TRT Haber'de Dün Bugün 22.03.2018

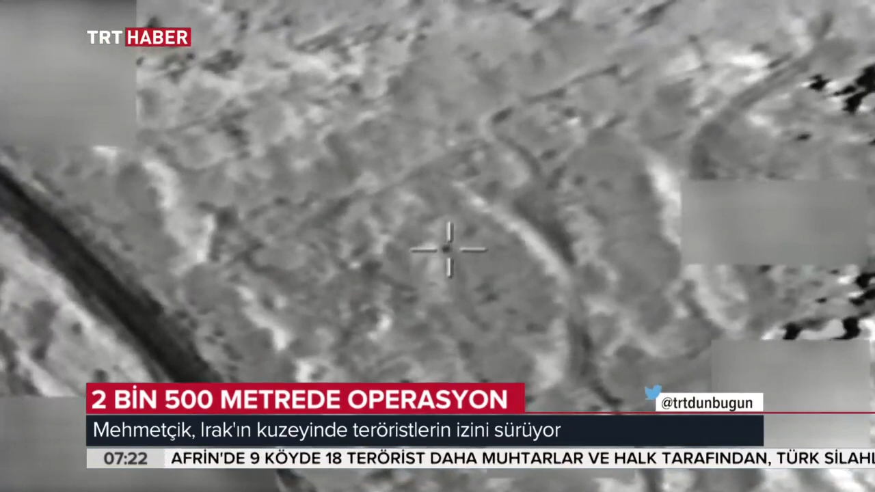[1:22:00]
İnsansız hava aracı tespit etti. Ücretler tam isabetle vurdu. Saldırı hazırlığındaki teröristler etkisiz hale getirildi.